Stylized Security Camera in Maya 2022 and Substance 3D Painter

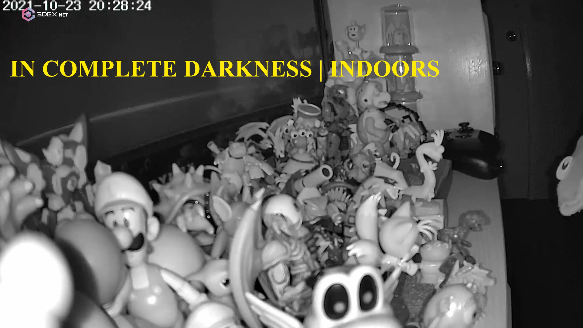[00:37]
The motion detection also comes in handy if you're looking to record ghosts or paranormal activity.